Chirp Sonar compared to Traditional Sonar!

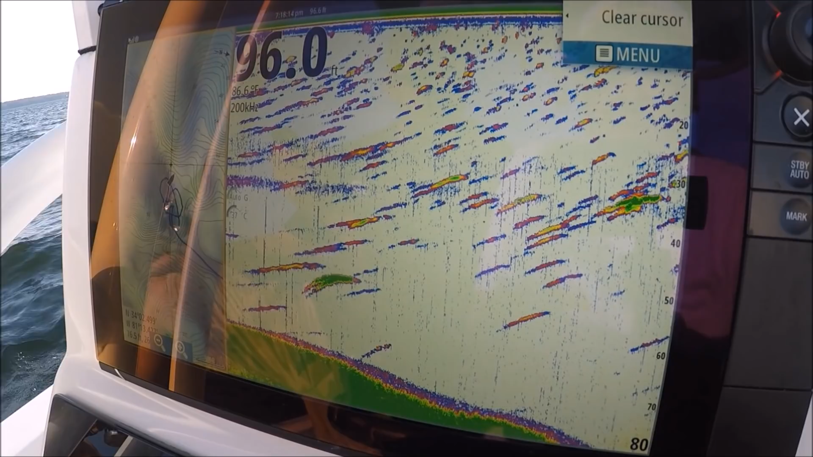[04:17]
On screen: depth 96.0 ft
if you have a single frequency transducer like a 200 slash 50 or a 83 slash 200
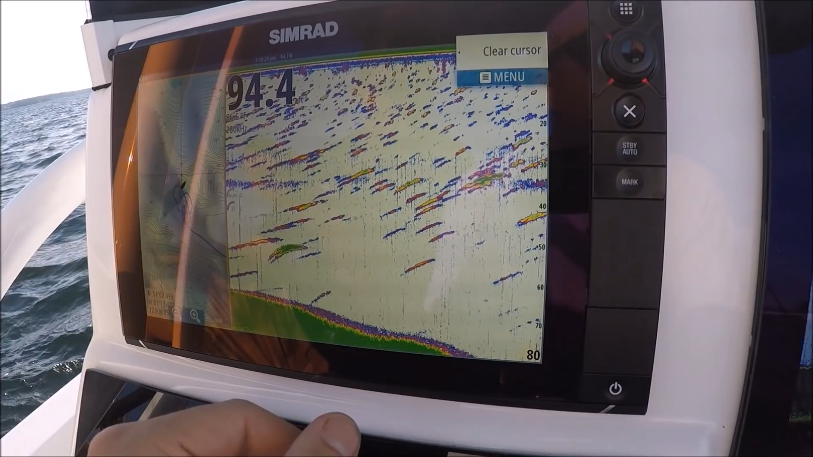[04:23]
i would leave them in those single frequencies that's where they're meant to work you know that's where the quality
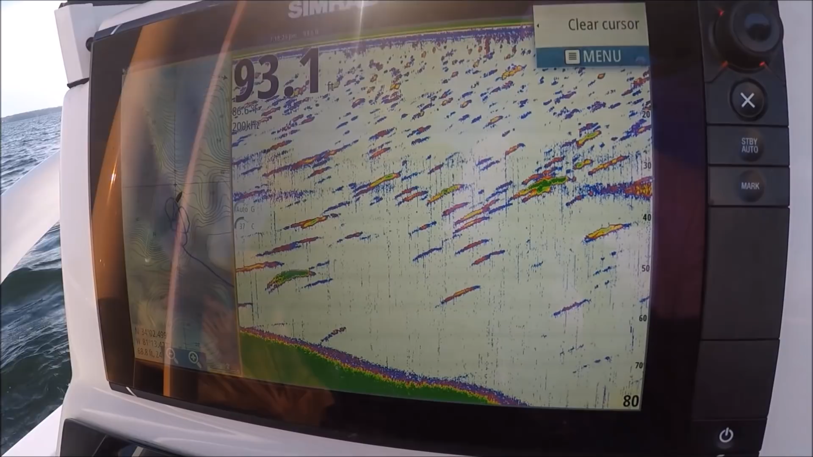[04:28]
is and they definitely perform their best when using the way they're meant to be used i would use them in
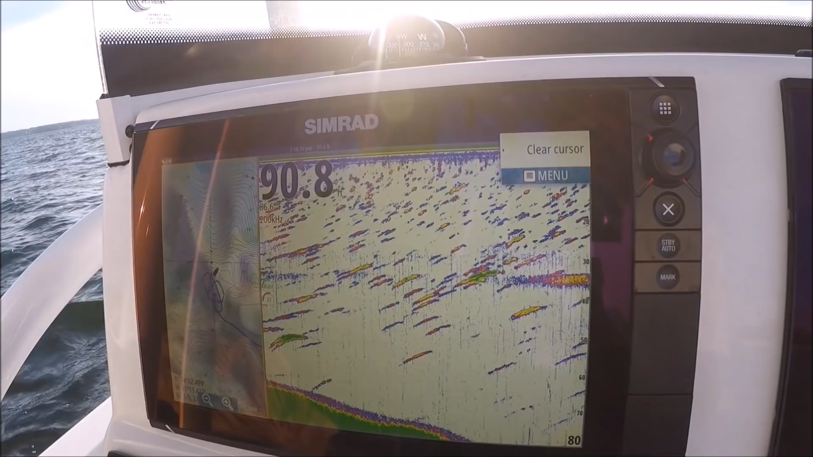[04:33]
single frequency setting the chirp doesn't do anything really that i see i think it hinders the performance really
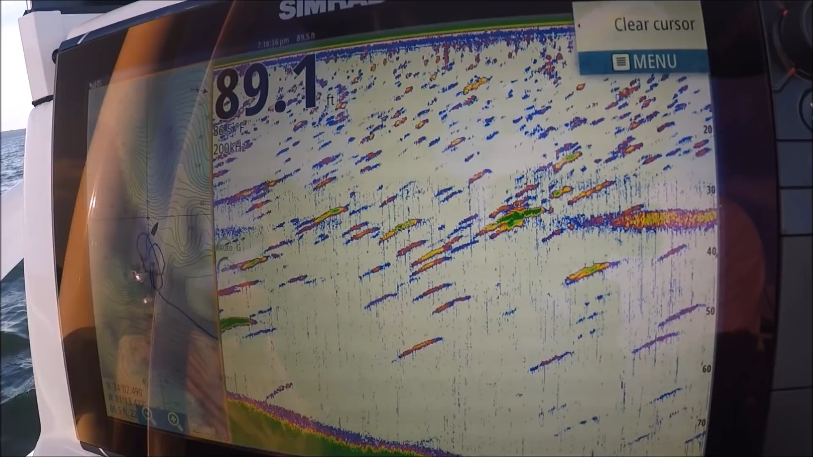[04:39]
you know this mark here is just above 70 70
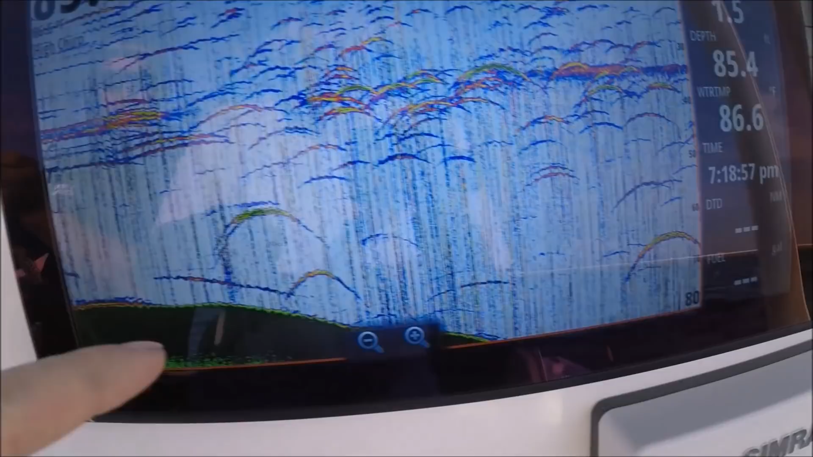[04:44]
feet and look there's nothing there it completely missed that mark that's probably the best marking on the screen right there yes sir
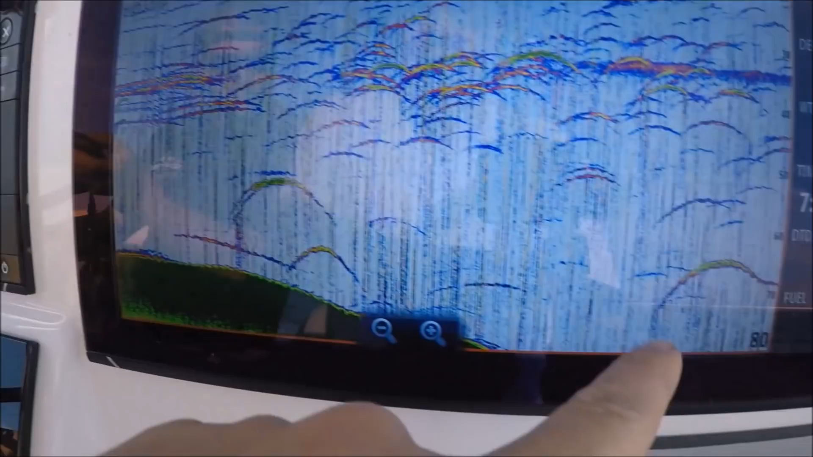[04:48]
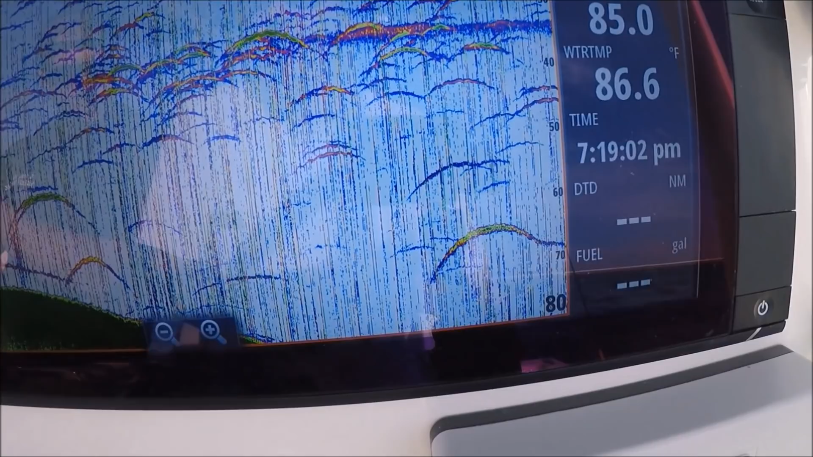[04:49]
On screen: water 86.6°F
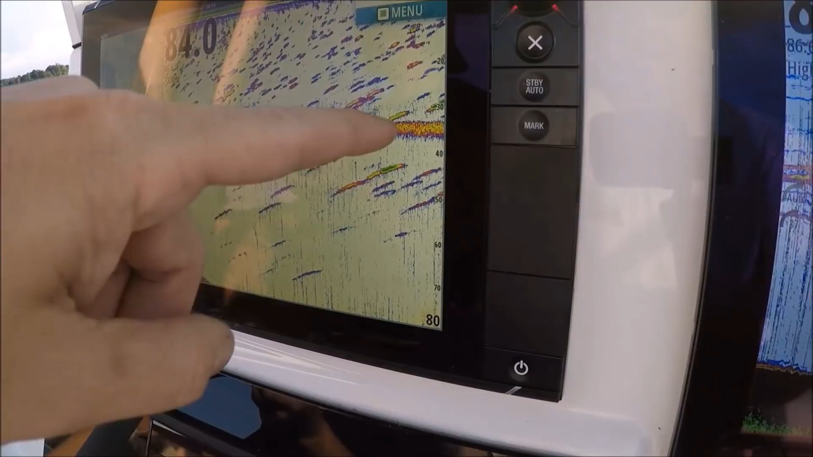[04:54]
you see our thermocline setting up already see that solid band
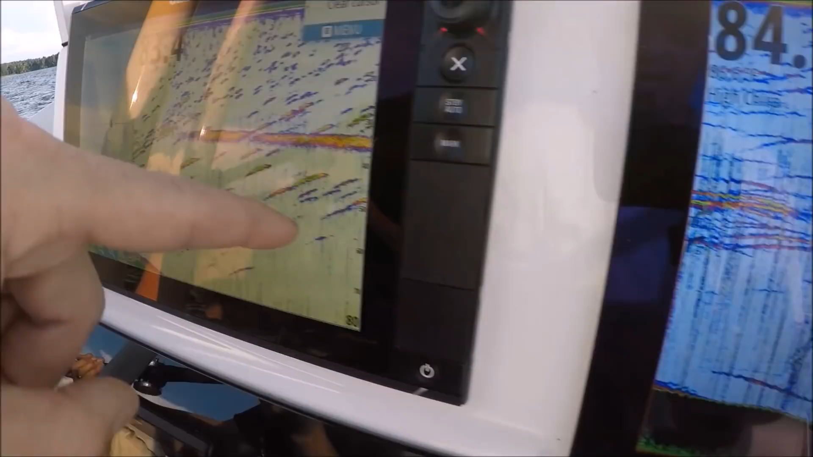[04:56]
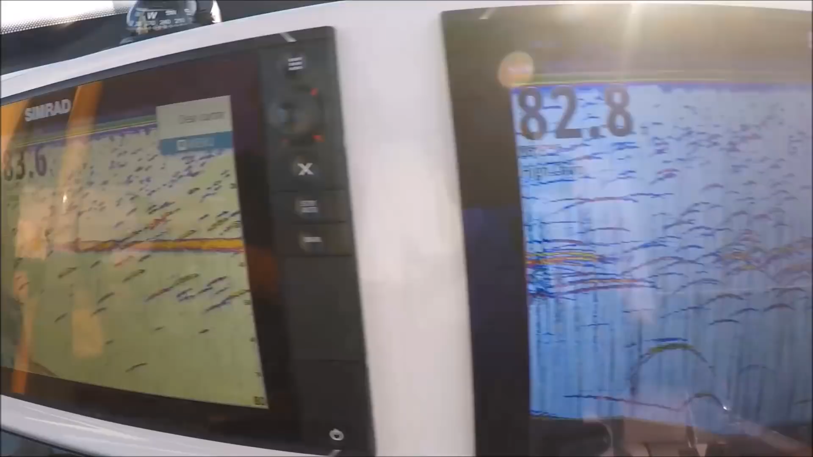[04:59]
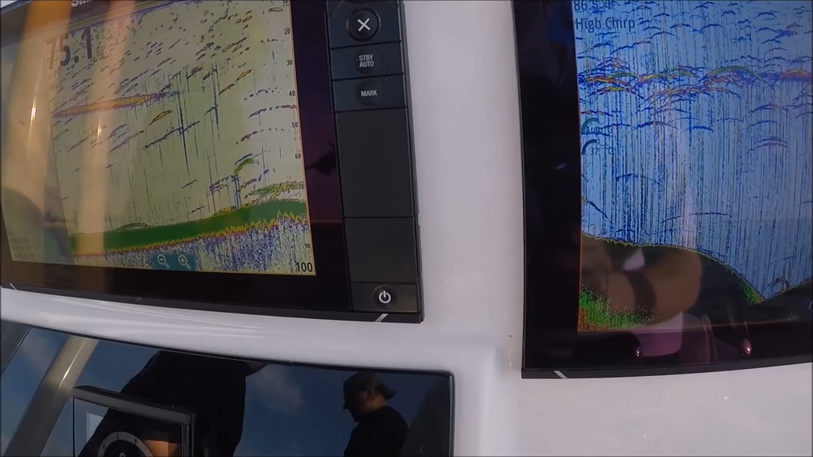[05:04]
perfect perfect scenario 200 kilohertz p66 one two three look at that stack
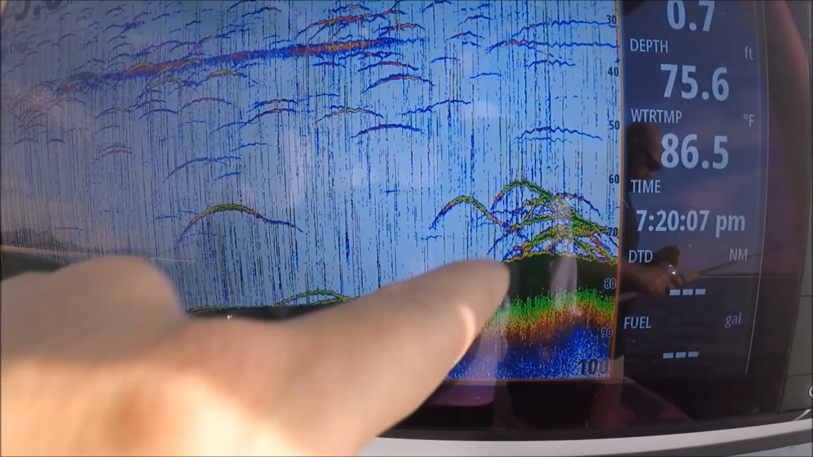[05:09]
On screen: depth 75.6 ft, water 86.5°F
that is a big step we can count them babies up where
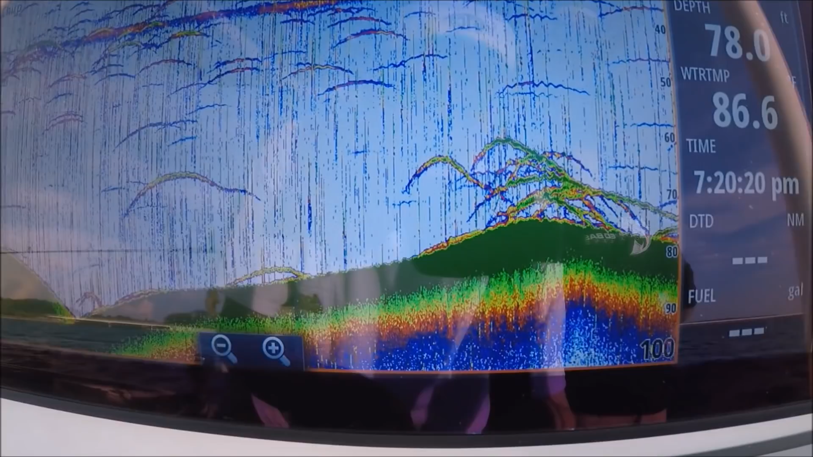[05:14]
On screen: depth 78.0 ft
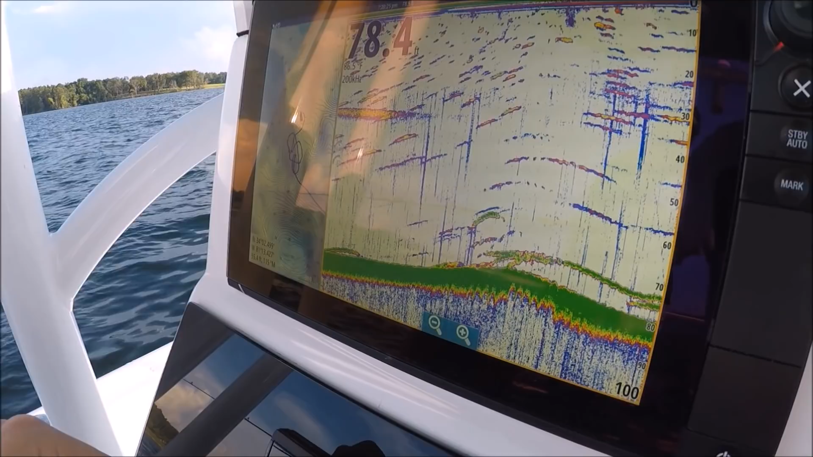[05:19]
and we are set up here we are uh spot locked here so anchor locked one of my
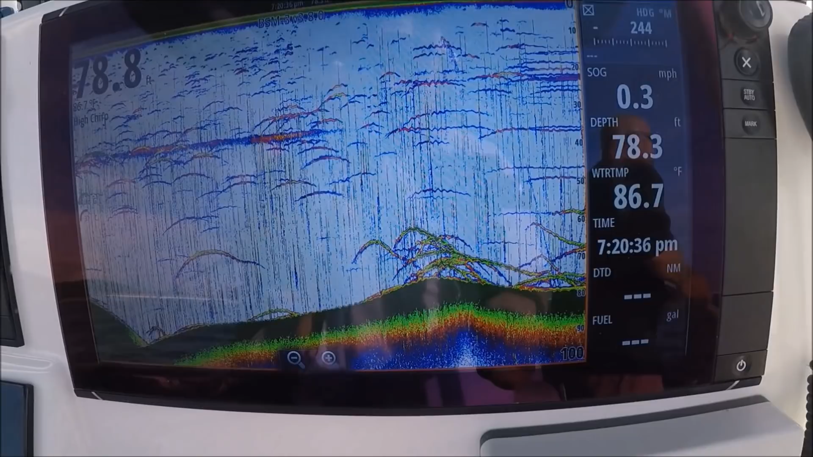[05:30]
On screen: water 86.7°F, speed 0.3 mph
boys here is going to bring one up and show you what they look like in person oh something's coming up or is that your spoon no they want to follow it up that was my spoon going up and that got his attention right there
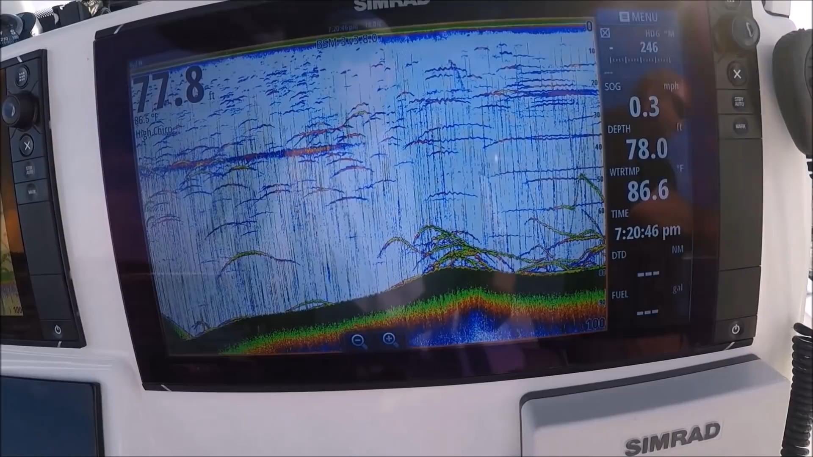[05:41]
all right couple fish hanging here we're staying still
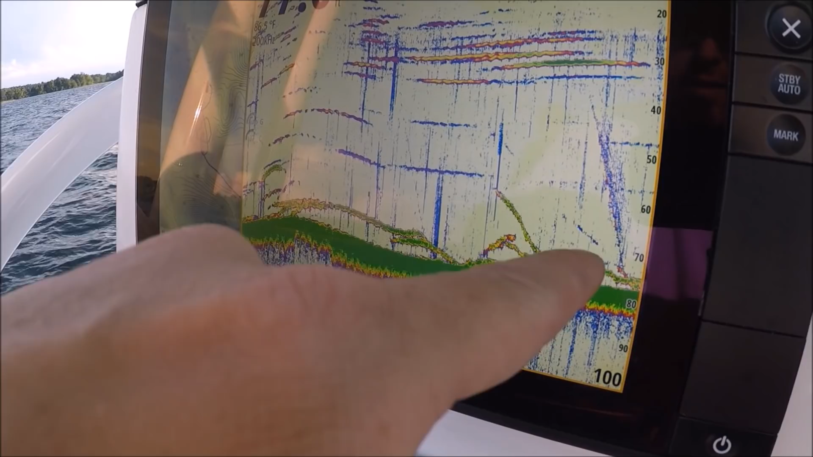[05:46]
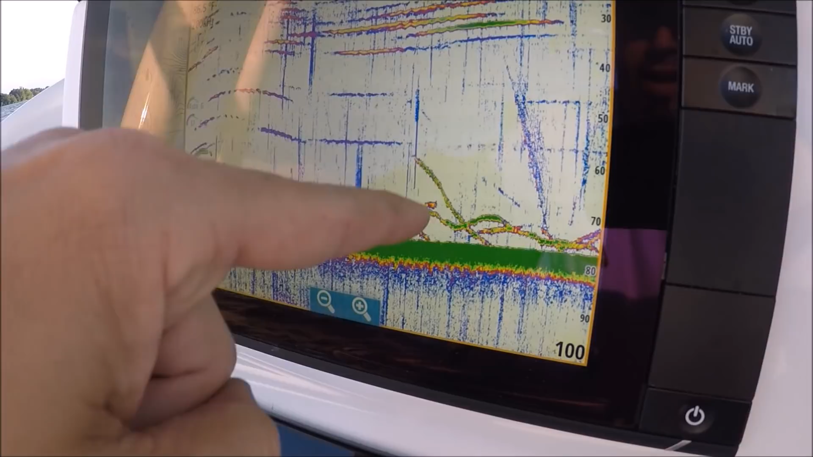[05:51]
fish came up and looked at the bait and went down the only reason i know he came up is because on the trip side i saw him come up but i didn't see it here on a similar 200 kilohertz